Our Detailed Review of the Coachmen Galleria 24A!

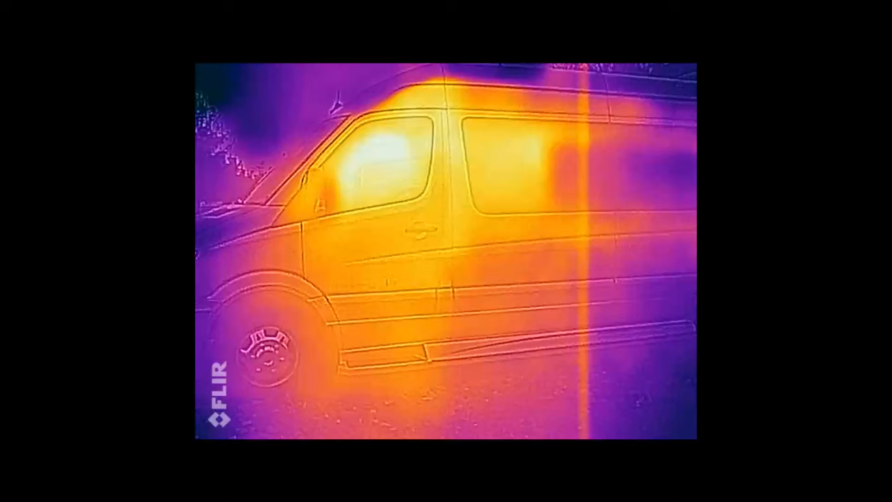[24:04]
So now I did take, since we made you know the video showing all the insulation, I wanted to see if how effective it was.
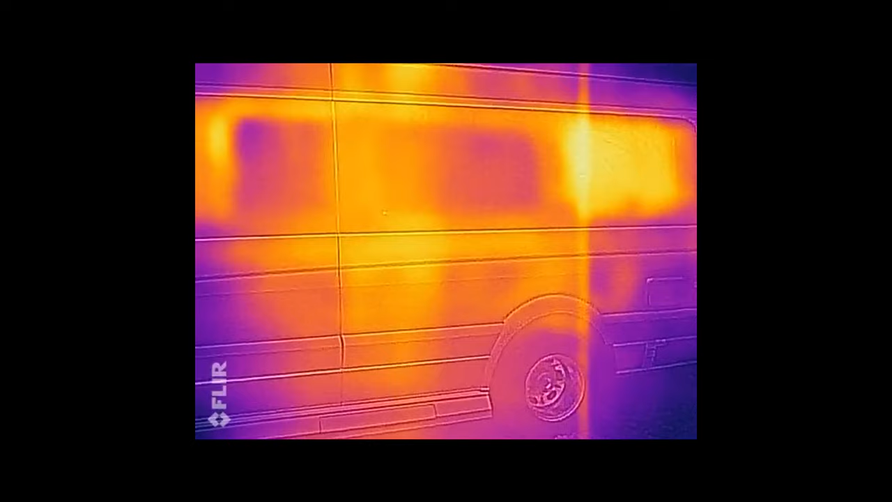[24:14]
My infrared camera was acting up a little so it's kind of suspect but it didn't show anything surprising. What it's showing is that there's the Truma exhaust right there. Oh yes, right in the middle. It's the hot spot.
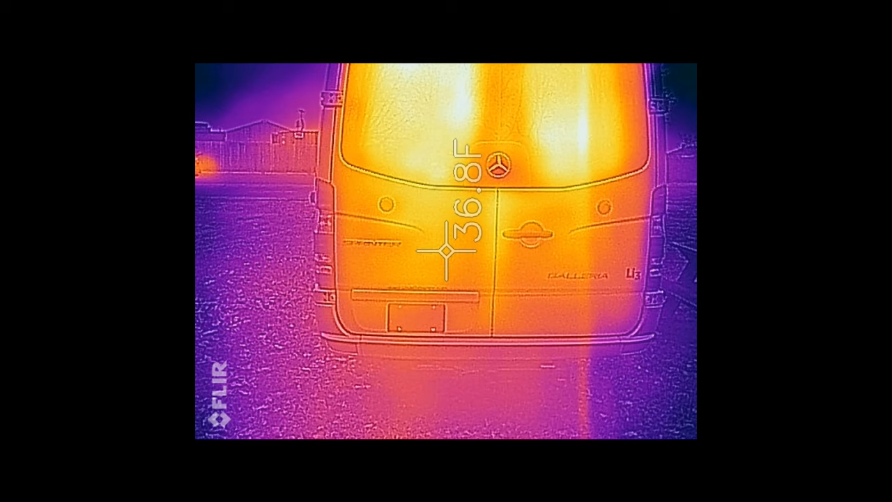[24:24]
What it's showing is that mostly they've done a pretty good job insulating and most of the heat is coming out through the windows. Yes, I'm seeing that. Okay. That's not, shouldn't really be a surprise. No, no. Because in most vans. That's always the the issue with camper vans is the windows.
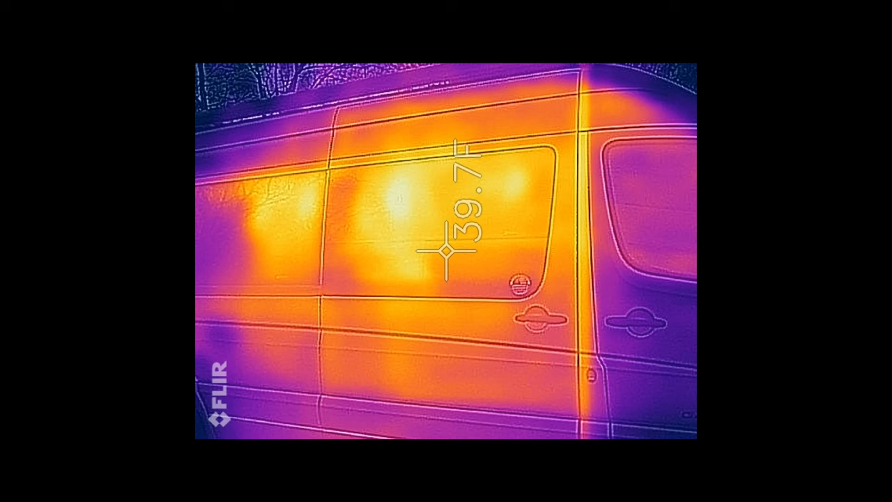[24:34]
On screen: spot 39.7°F
Right, and that there's no exception here, you know, and you can see where they had like the bathroom there on the left of that shot.
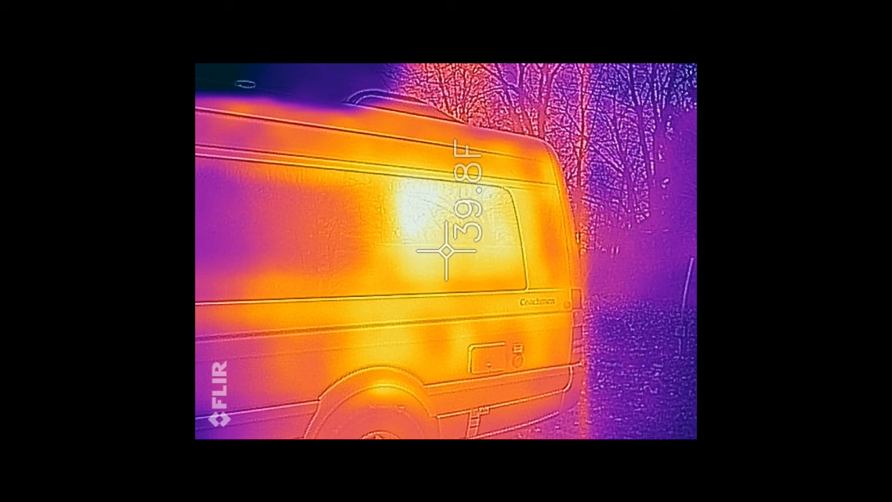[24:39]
On screen: spot 39.8°F
Oh look at it, it's really hot right there. Yeah. Yeah. And so that's gonna do it for our review of the Coachman Galleria 24A.